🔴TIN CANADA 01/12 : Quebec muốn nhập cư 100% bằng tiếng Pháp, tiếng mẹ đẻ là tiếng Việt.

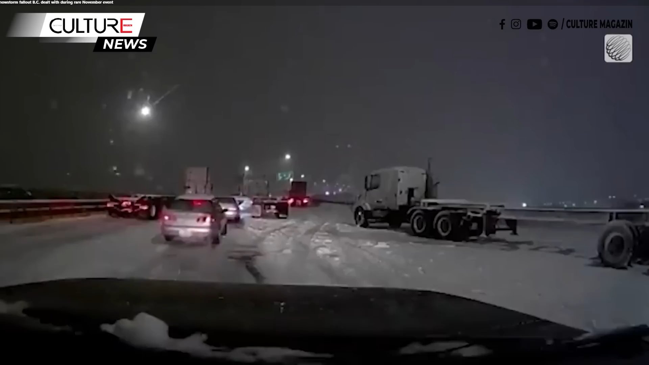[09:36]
tức giận và kiệt sức đã bị mắc kẹt qua đêm cho đến sáng thứ tư trên đoạn đường đi về phía đông của xa lộ 91 một tuyến đường đi lại chính nối New Westminster,